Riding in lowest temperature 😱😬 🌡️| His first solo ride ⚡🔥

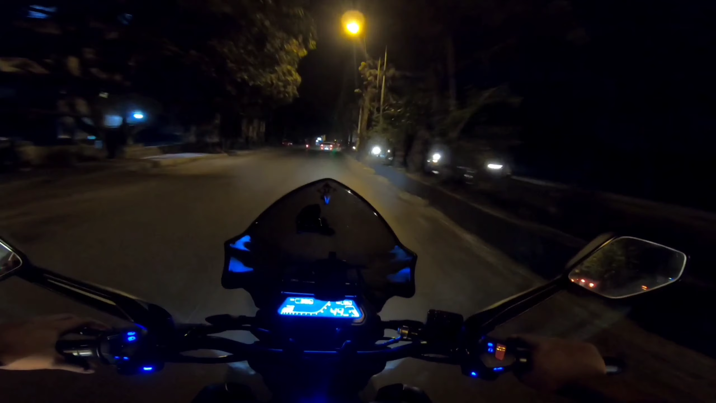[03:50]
Agar use kiya to abhi ud jayega, so that's why. So these are the street lights in this lane, that's the Congress Road, are currently off.
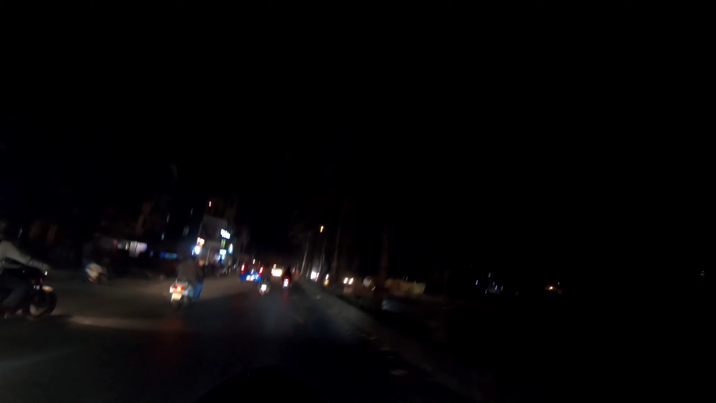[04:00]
So this is how the smart city should look, and yeah, they're working well.
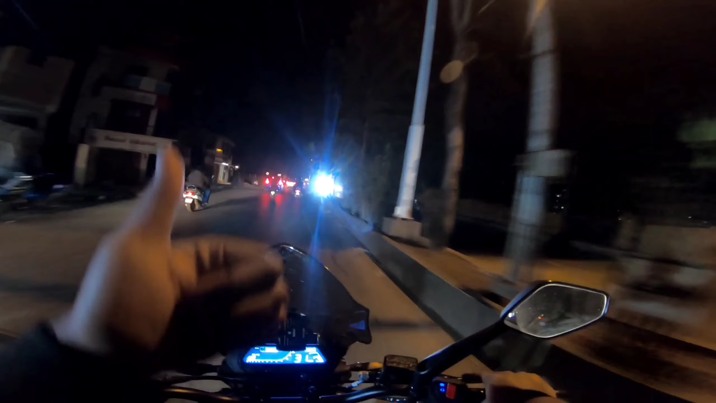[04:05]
We're entering the military area, that's camp.
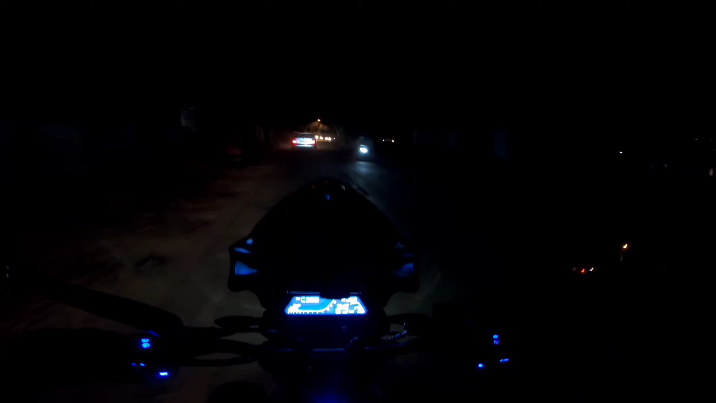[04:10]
So here I have to turn off my action camera because it's a restricted place. So yeah, see you people directly in the market. And this is the most famous bakery in Belagavi. That's the Swami Bakery.
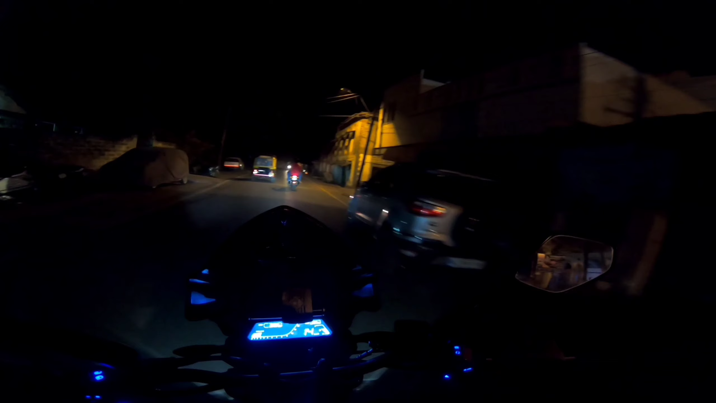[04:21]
So that's the Swami Bakery. So you get one of the best rolls and many stuffs there. So whenever you come to Belagavi, please try that one. And still I am in camp area. So to shoot this one, I switch it on. So again, I am turning it off.
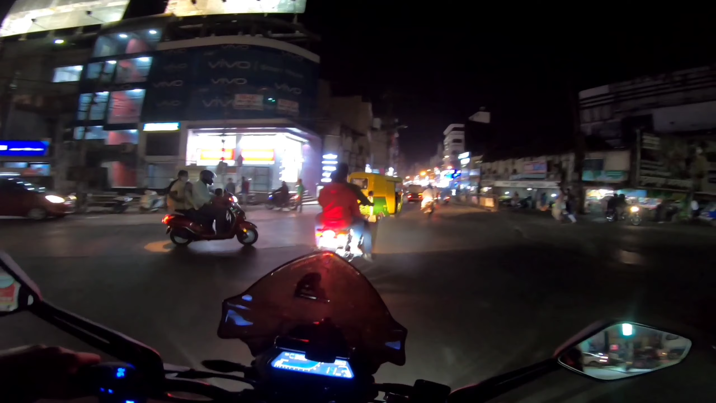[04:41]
Completely market area like Karol Bagh of we can call it Karol Bagh of Belagavi. So we get lot of electronic stuffs and other things like press materials, first copy shoes, first copy dress, everything. So okay, this is a one way, so we cannot come back from this way. We have to take a U-turn and we have another route. So this is how it looks. People can see we have a lot of branded stores here.
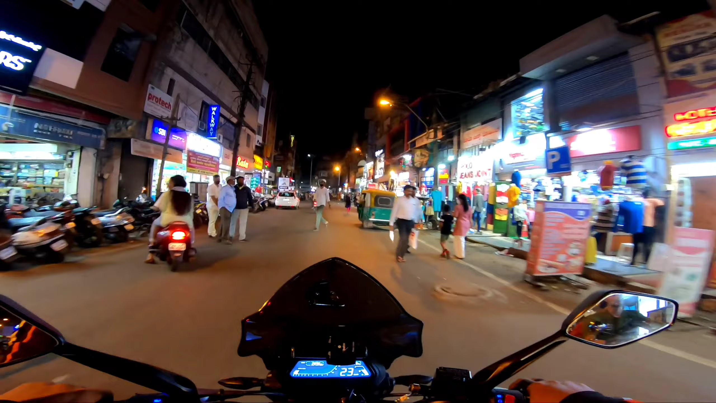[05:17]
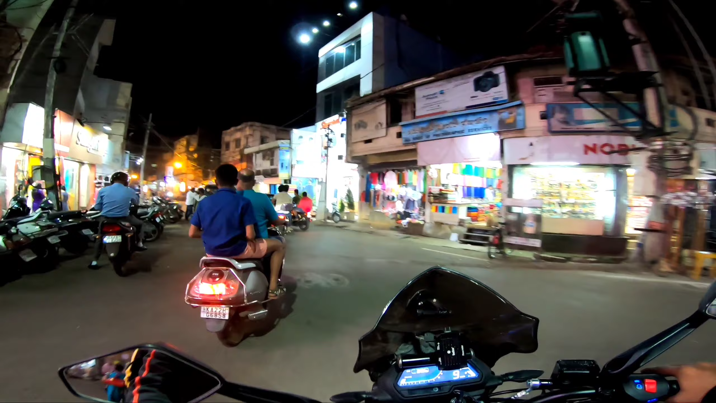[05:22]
People can see how it is lit up. Kamzi is the most highest speed we can ride in this area.